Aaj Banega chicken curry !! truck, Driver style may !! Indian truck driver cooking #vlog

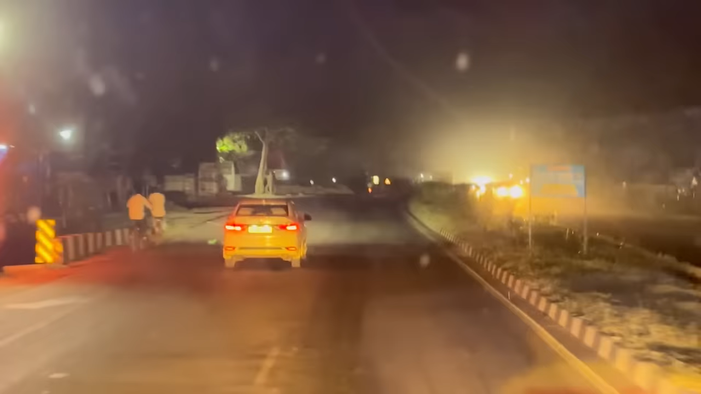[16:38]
खुचना करे पुलिया में मिलेगा जाम हाजीपूर का जो गंगा नदी वाला पुलिया हा न उसे मिल सकता है जाम गय profitable
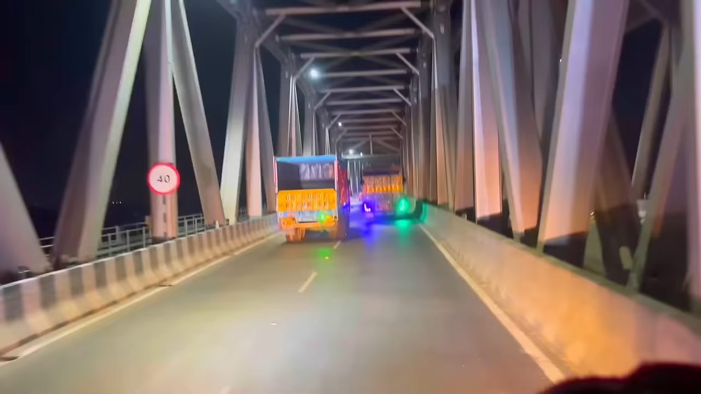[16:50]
चलते तो पता चले कि और आज तो ऐसे जाम उम देखने के लिए नहीं मिल रहा है आगे जाने के बाद पता चलेगा क्योंकि
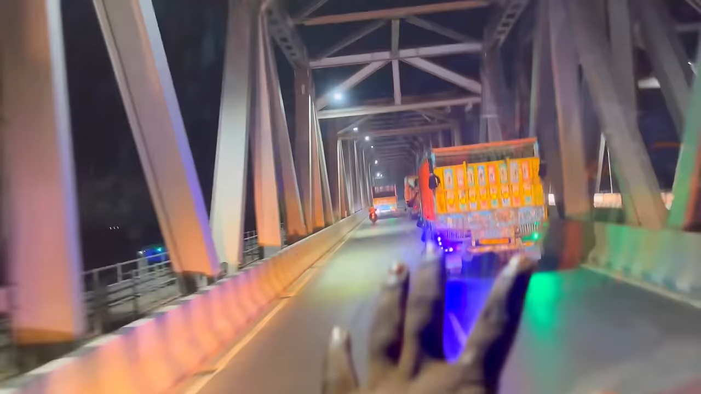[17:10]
यह बहुत ही जाता लंबा है पिरिज ऐसा डैप का है अब बहुत ही बढ़िया मेटल का पना हुआ है देख रहे हो पूरा एक तम कवर करके बढ़िया सब तो पार करते एक-एक दिन तो मतलब
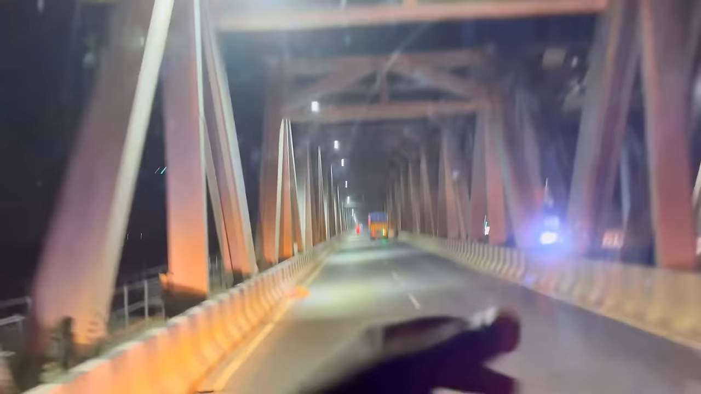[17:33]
पिताई देते आदमी रात से लेके सुबह हो जाता है यहां पर जाम लगता है लेकिन अभी तो ठीक है अभी दबाते हुए निकाल दे रहें जितनी भी गाड़ी है सब ना इसके उपर आती है तो भई दबाते हुए निकाल देते क्योंकि उधर से ज